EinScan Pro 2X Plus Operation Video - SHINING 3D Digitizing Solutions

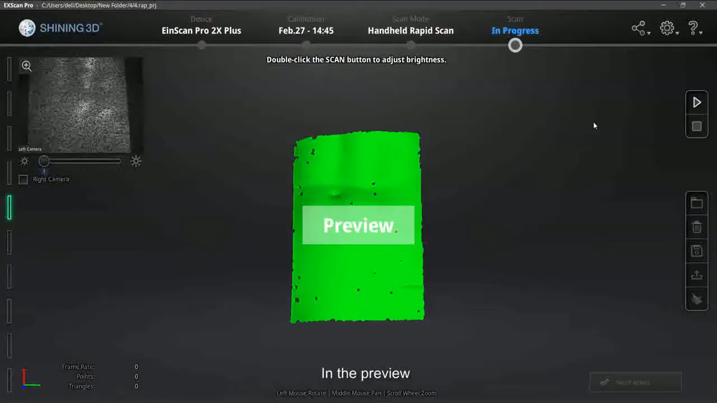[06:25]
In the preview, please check the distance bar on the left side.
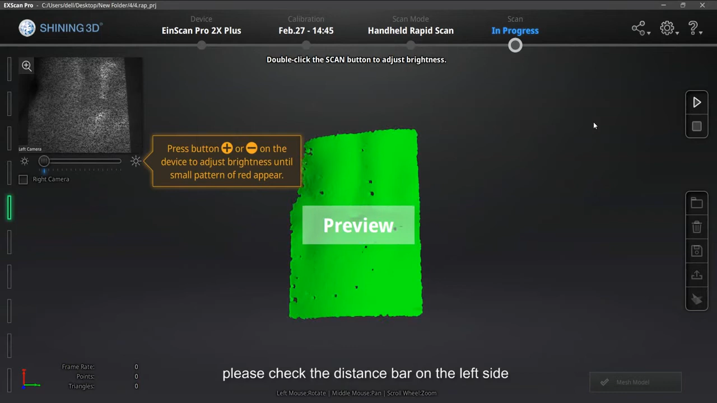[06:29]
When it shows green, we are in good scan distance.
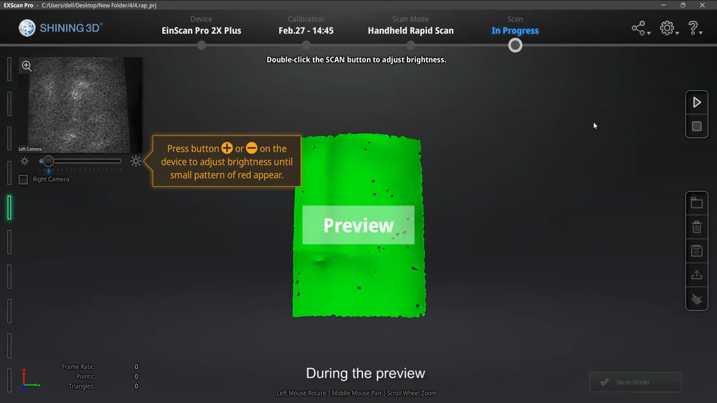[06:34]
During the preview, double-click the Start button to change the brightness adjustment. To increase or decrease the brightness by clicking the plus or minus button on the scanner.
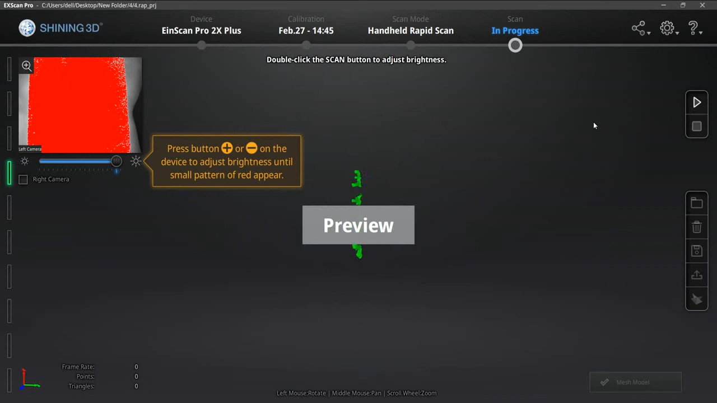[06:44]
The brightness is proper when you see the object clear with slight red areas in the camera window.
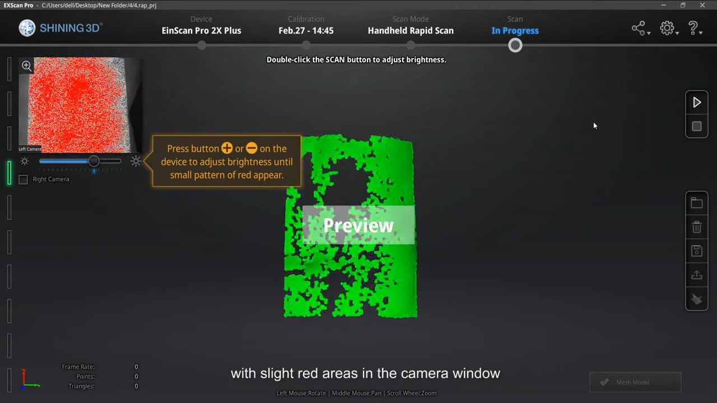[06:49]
Meantime, check the preview scan data.
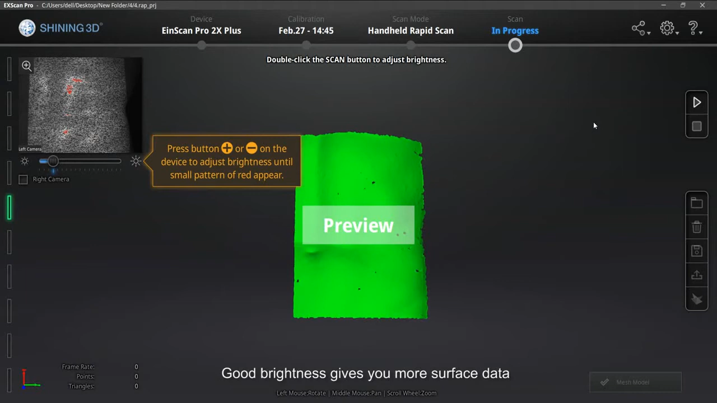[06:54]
Good brightness gives you more surface data. Double-click the Start button again to switch back to zoom in and out.
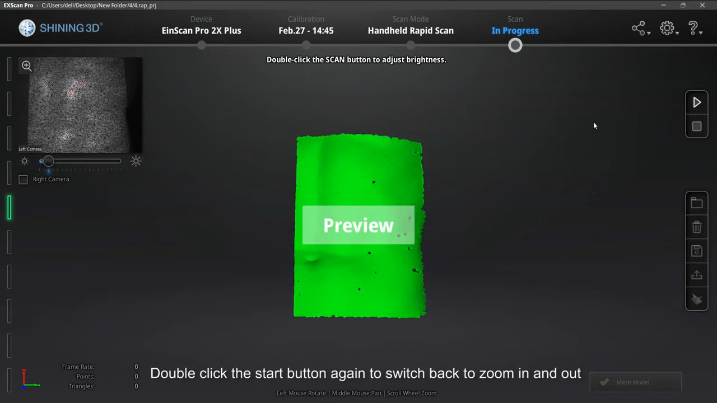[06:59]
The same method can be used to adjust the brightness during scanning. Click Start button to start scanning.
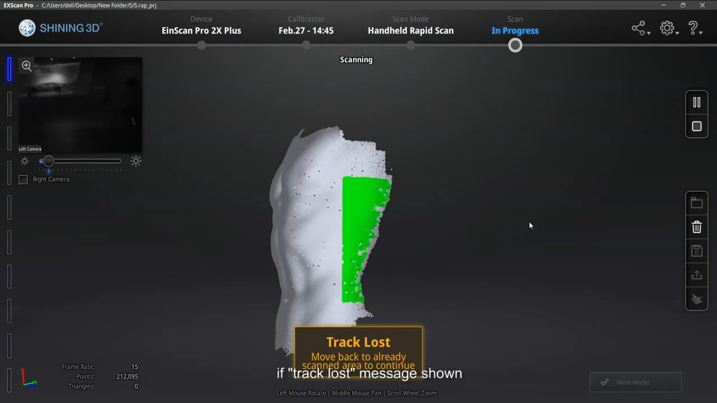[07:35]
If Track Lost message shows, please move the scanner back to the scanned area. Then the software will align it back automatically.
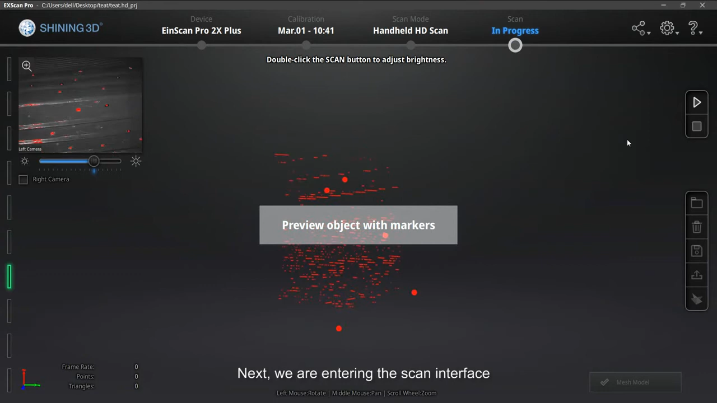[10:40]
Same as rapid mode, make sure cameras look straight at the scanned surface.
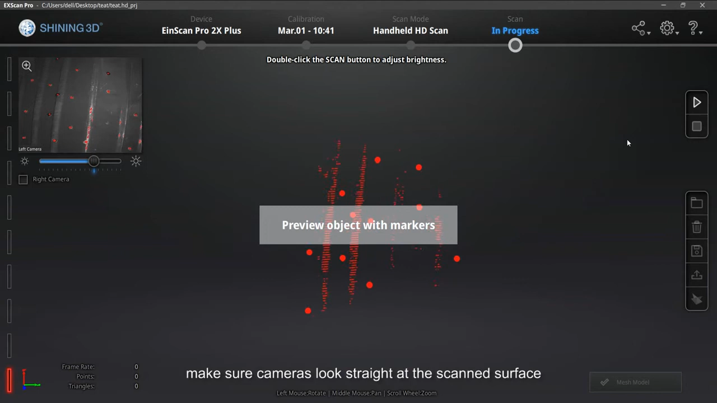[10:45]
Start previewing by clicking start button. Observe the distance indicator on the left of the software.
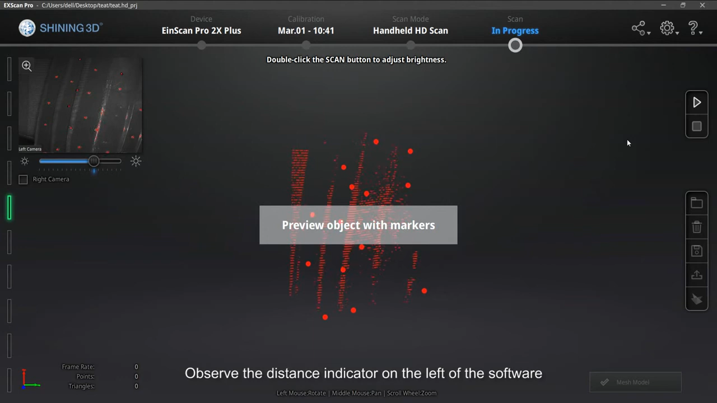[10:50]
The distance is proper when it turns green.
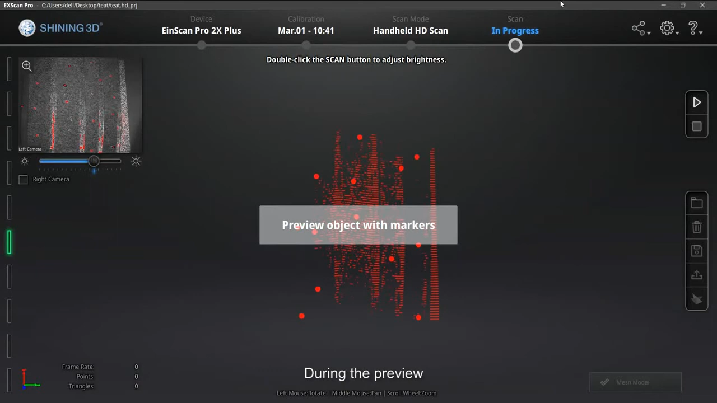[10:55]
During the preview, double click the start button to change the brightness adjustment.
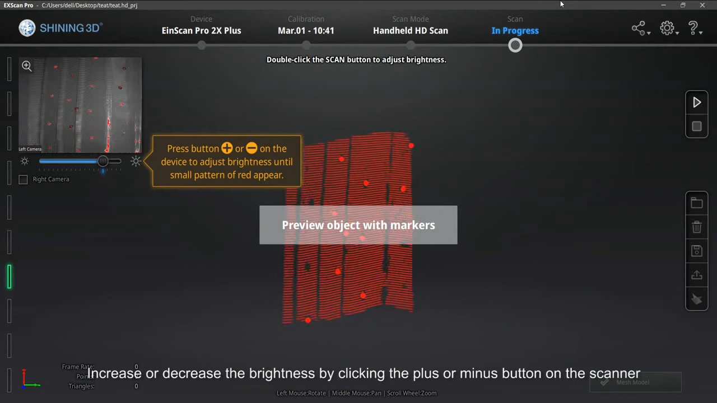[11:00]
Increase or decrease the brightness by clicking the plus or minus button on the scanner.
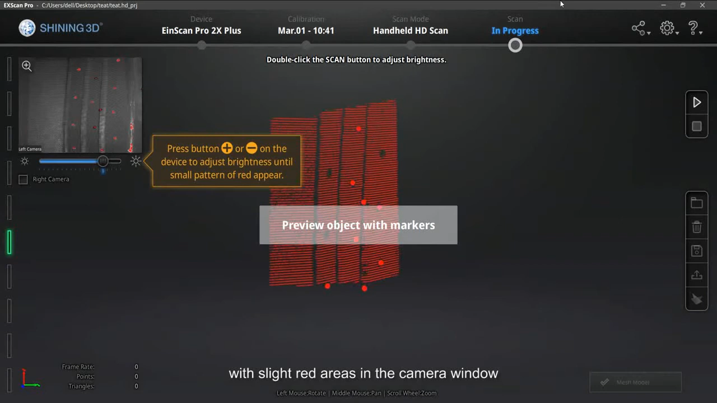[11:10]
Meantime, check the preview scan data.
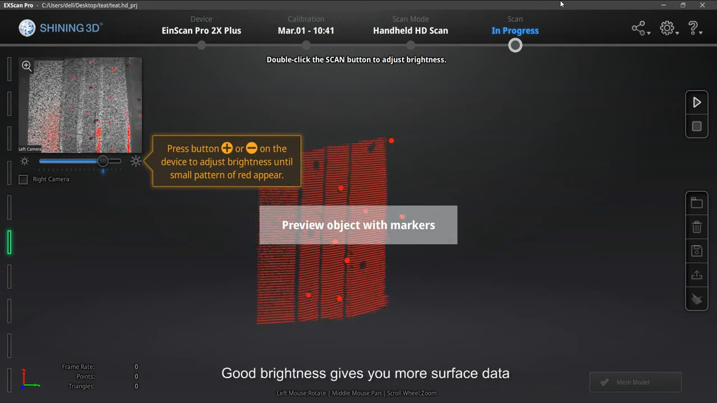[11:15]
Good brightness gives you more surface data. Double click the start button again to switch back to zoom in and out.
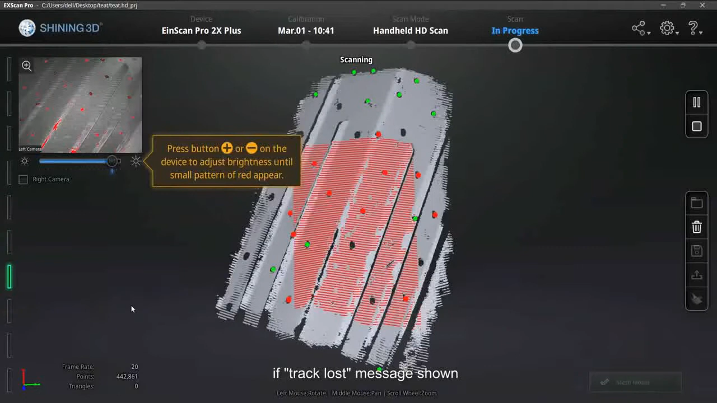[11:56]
If, track lost message shows, please move the scanner back to the scanned area,
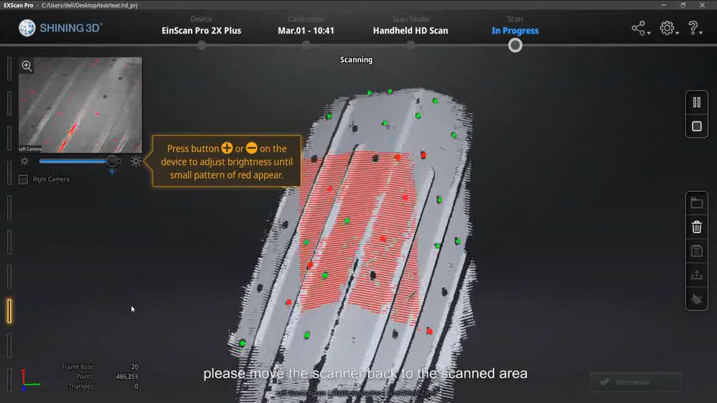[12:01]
then the software will align it back automatically.
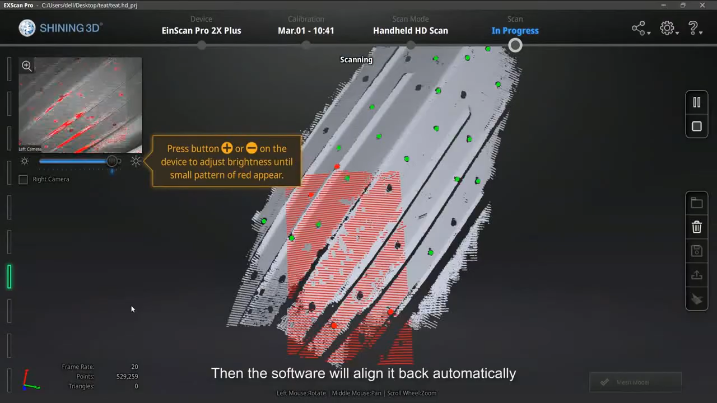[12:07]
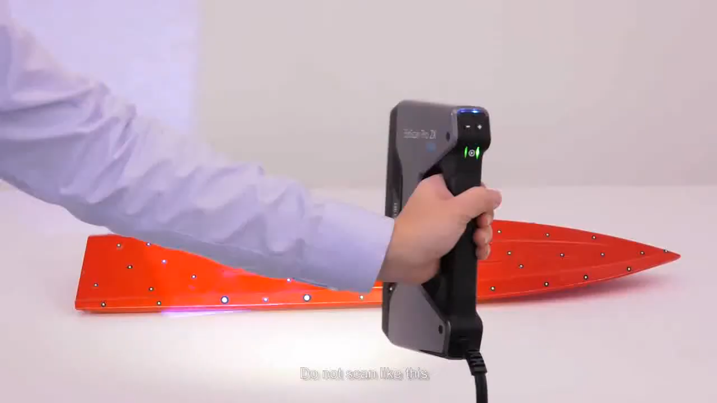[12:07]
Do not scan like this.
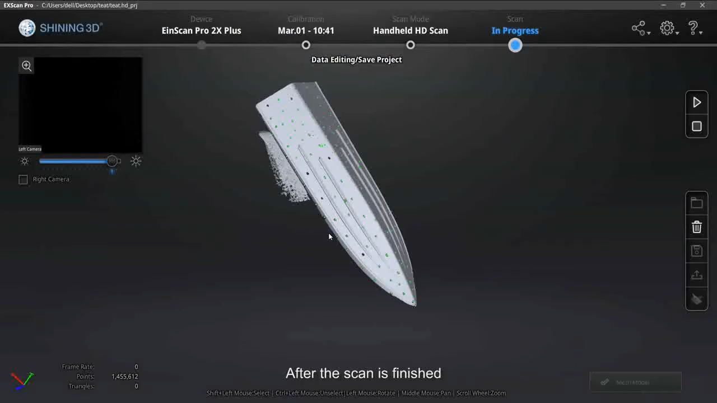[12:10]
After the scan is finished, check if there are redundant data.
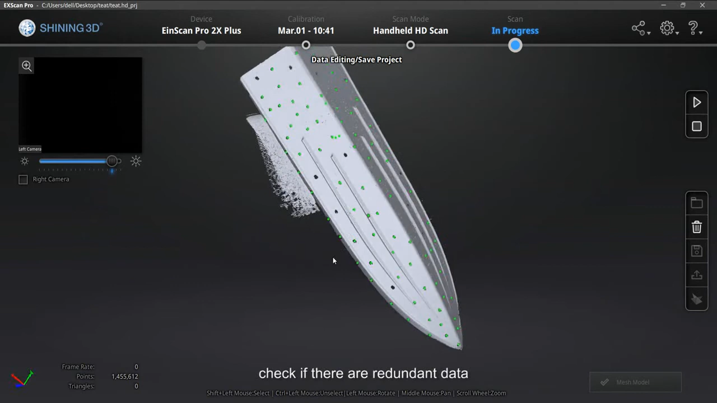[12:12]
Hold shift and left mouse button to select the redundant data.